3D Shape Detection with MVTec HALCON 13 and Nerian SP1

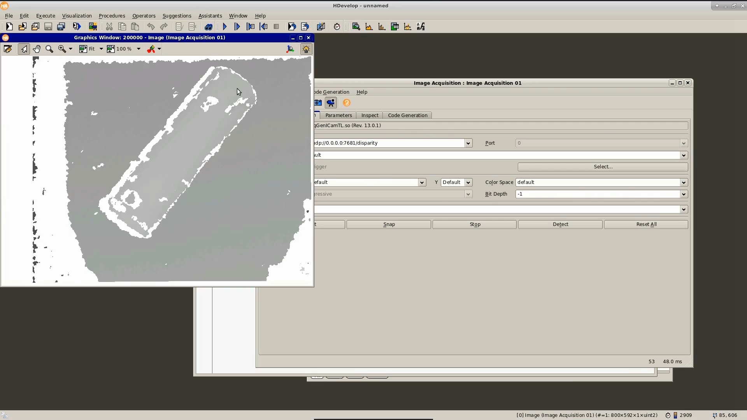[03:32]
Now in this grayscale image that we get here, it's actually hard to recognize something. So what we can do is we can select a lookup table for color coding.
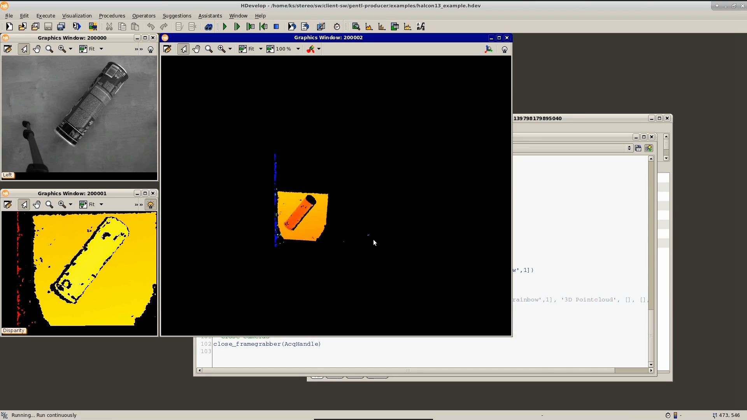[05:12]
a color coded version of the disparity map. And here on the right, we have an actual live visualization of the 3D point cloud. Okay, so let's stop this program. And let's have a look at what this code is actually doing.
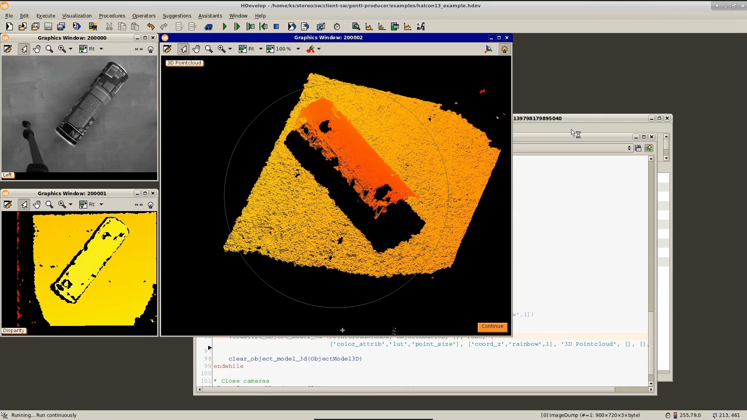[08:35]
And we can get a rather clear view of the 3d contour of the cylinder. Now, as we will be running this program several times, the first real modification that we're going to do is to select an appropriate default pose for the visualization. We can do so by editing this create pose statement at the beginning of the program. And now here in this example, the virtual camera is actually looking at a slight angle from a larger distance at the observed object. Now, we can change that to have a closer and more vertical view by
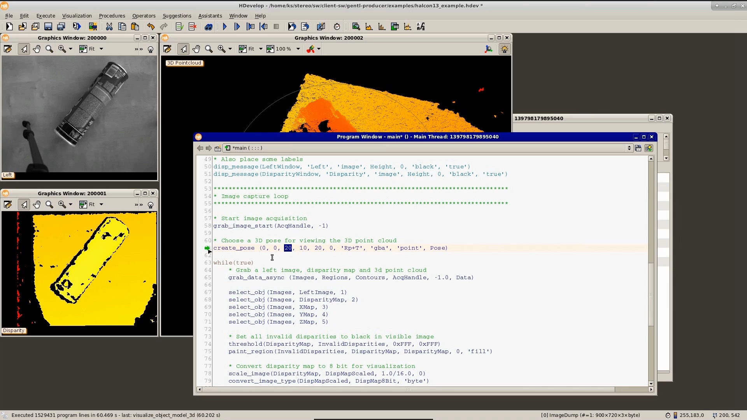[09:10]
setting here the lateral offsets to zero by reducing the distance and by also setting the angles to zero. So let's rerun the program and have a look.
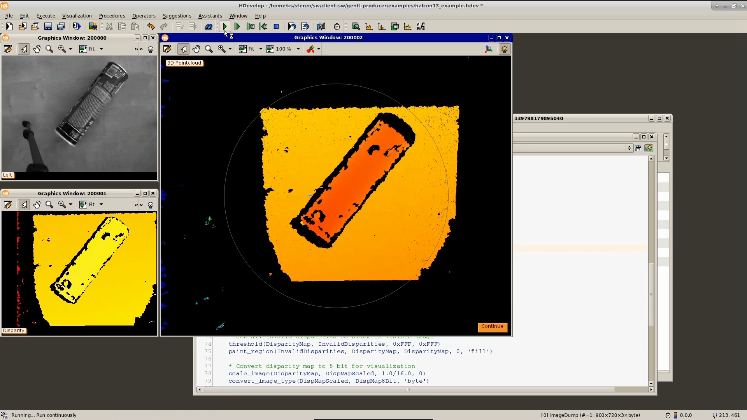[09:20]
As we see, this new camera perspective is actually a lot more suitable for this example. Now, let's continue with the actual image processing.
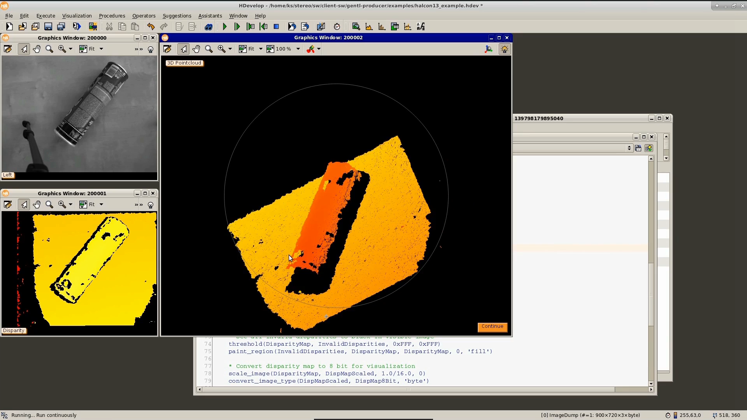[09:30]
If we want to detect the cylinder, then the first thing that we have to do is we have to segment it from its background. In this case, this is actually rather simple because the cameras are looking down approximately vertically onto the table.
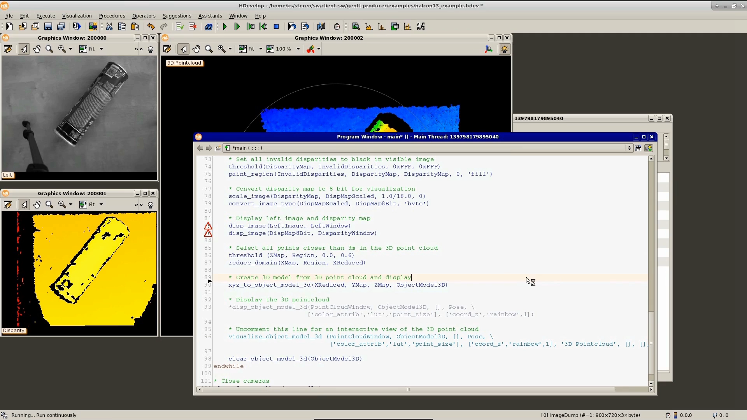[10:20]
So let's reduce it to 50 centimeters and retry. So this seems to have been too strict, as most of the cylinder has disappeared. So let's try out 55 centimeters instead. This threshold seems to be just right, as all of the cylinder is still there, and all of the table has disappeared.
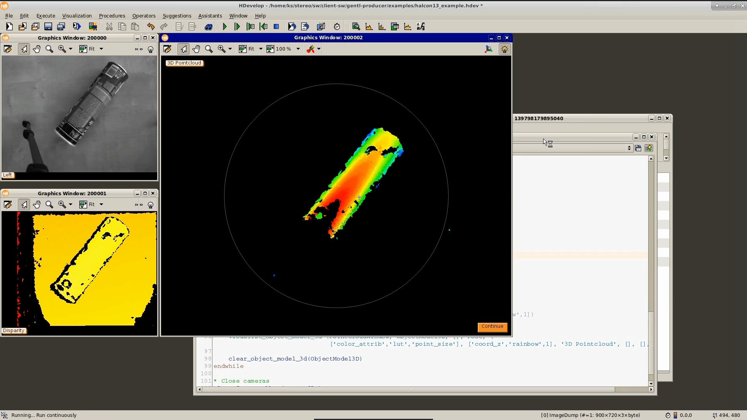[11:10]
But if we set this to 45 centimeters and rerun the program, we can again see that this threshold seems to be just right.
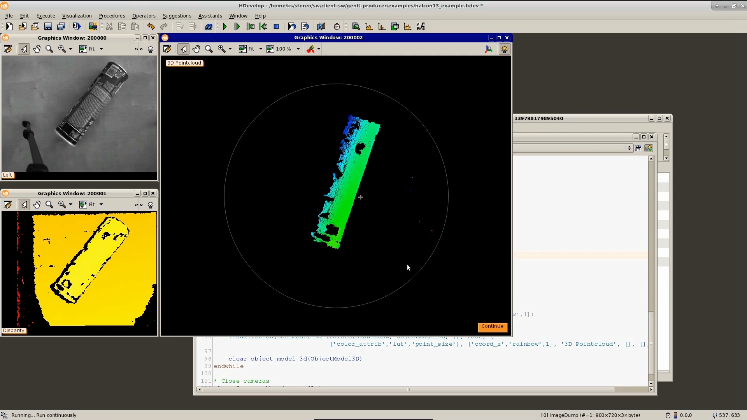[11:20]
Let's continue with the actual object detection, for which we're going to use the function segment object model 3D.
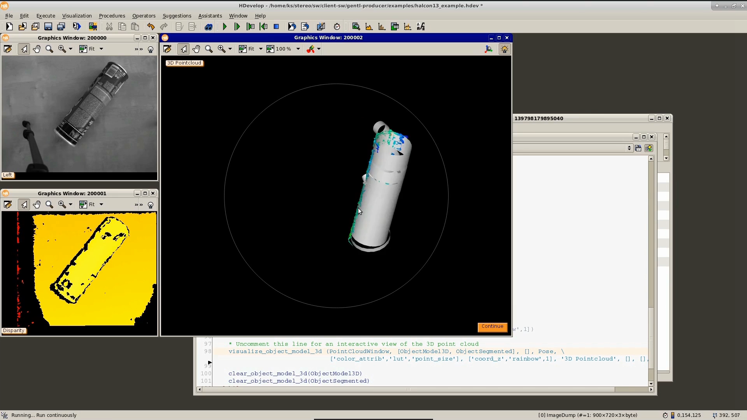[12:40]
but there are some significant outliers. The reason for this behavior is that we have been using the default parameterization for the segment object model 3D function,
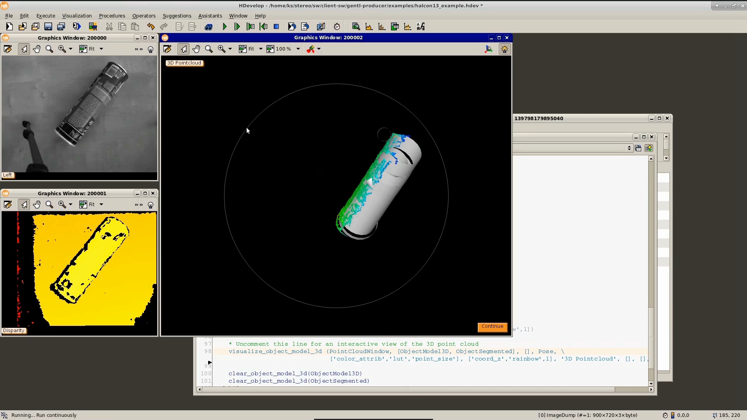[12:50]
which does not work so well for our example.
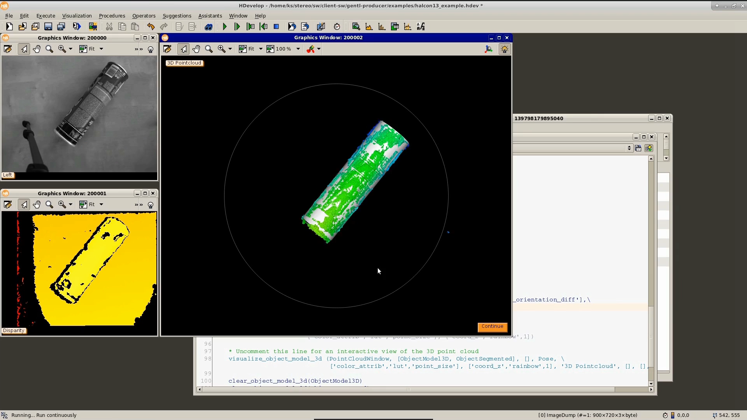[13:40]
Now, this time, the cylinder has been detected very nicely. And it should be noted that we actually did not instruct the segment object model 3D function to search for cylinders, but rather it searches for known geometric perimeters, which can be planes, cylinders or spheres. And it correctly identifies that what it's looking at is a cylinder.
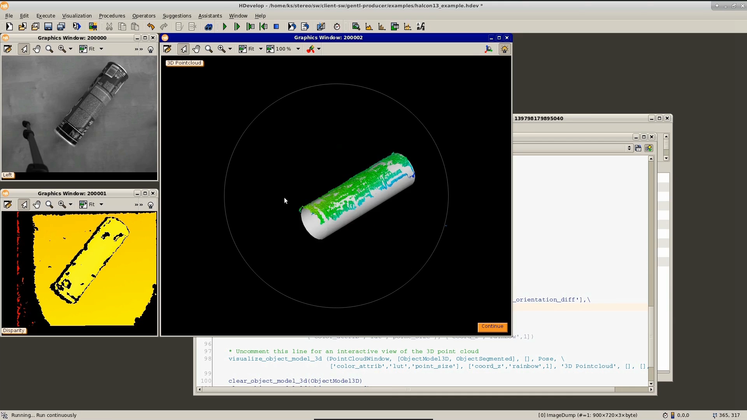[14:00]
In order to improve the visualization, let's also visualize the table surface.